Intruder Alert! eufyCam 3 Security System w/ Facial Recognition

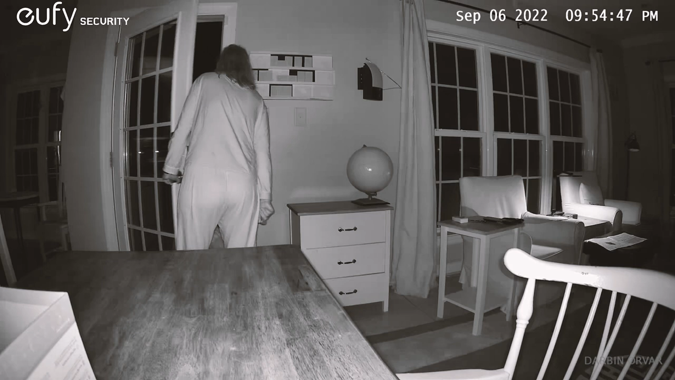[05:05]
There's like a built-in starlight sensor so you can use this at night as well in the darkness.